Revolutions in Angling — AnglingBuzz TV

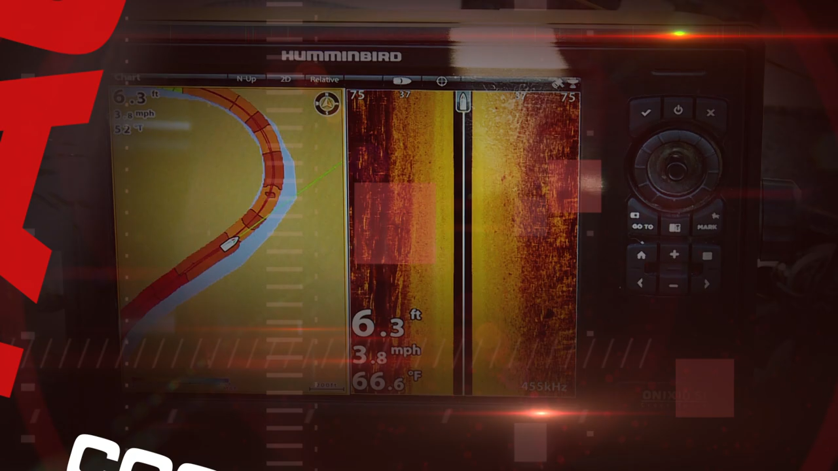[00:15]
On screen: depth 6.3 ft, speed 3.8 mph
The down imaging, the side imaging.
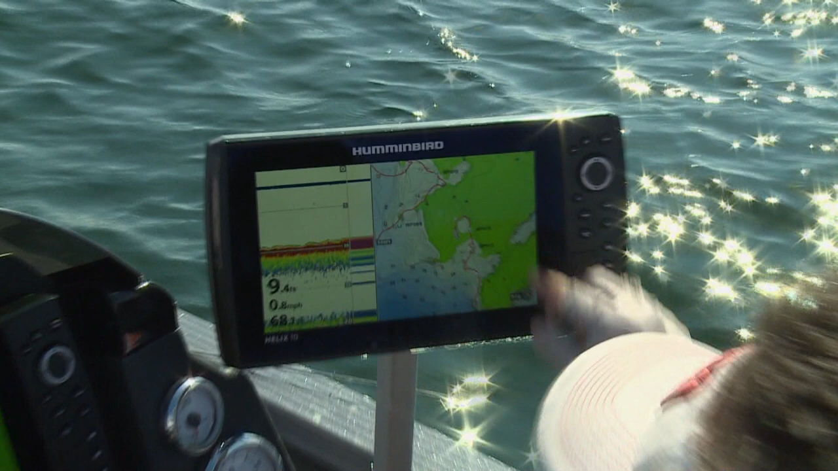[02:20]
Used in conjunction with high definition lake mapping like Hummingbird LakeMaster products, GPS technology allows us to accurately
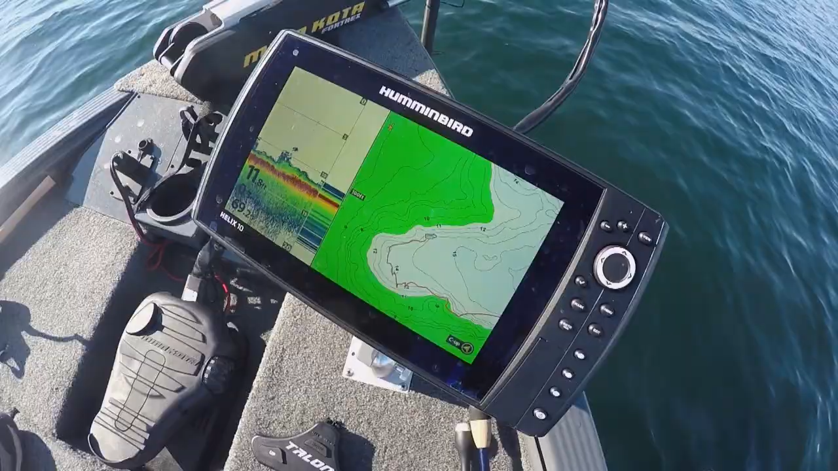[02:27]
waypoint key contours and used with sonar and Hummingbird
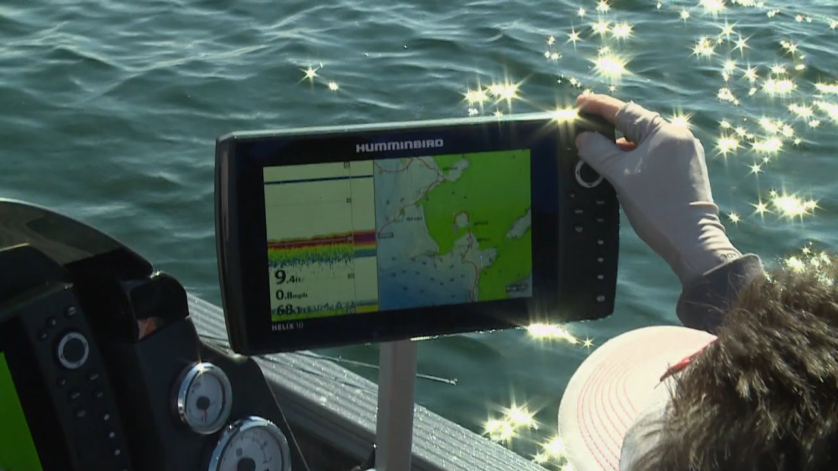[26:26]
Now, it's amazing today what we've got with the new fish finders in terms of cartography.
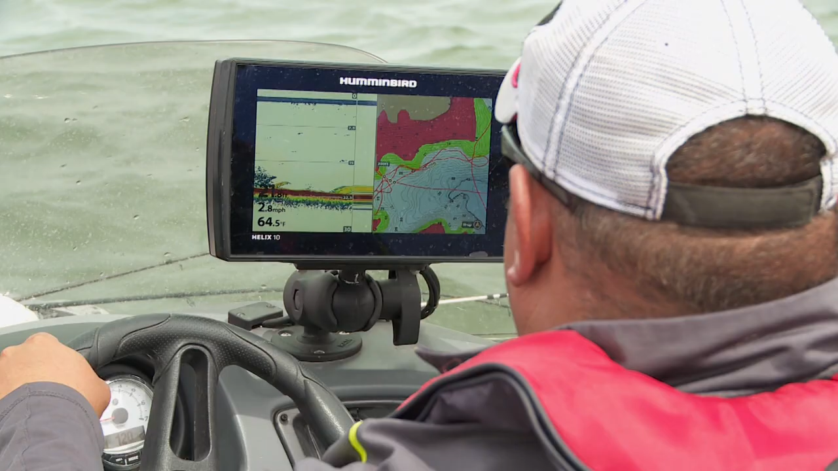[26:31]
On screen: speed 2.8 mph
We've got high-definition maps that are available for a ton of lakes across the country.
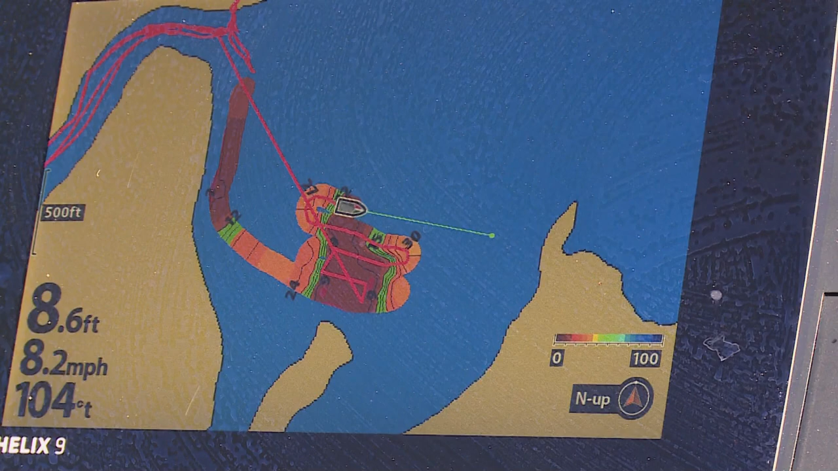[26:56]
On screen: depth 8.6 ft, speed 8.2 mph
That's right, create your own map when you're on the water.
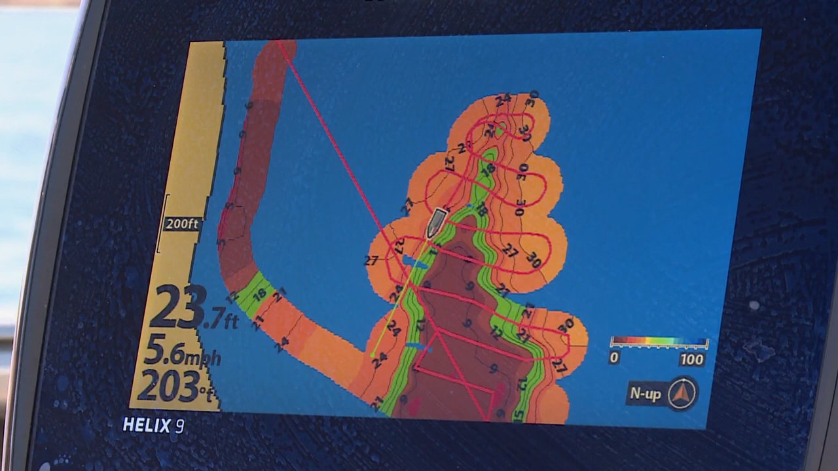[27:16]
On screen: depth 23.7 ft, speed 5.6 mph
This is amazing. Now that I've got this point mapped out, I can go back and precisely fish the contours.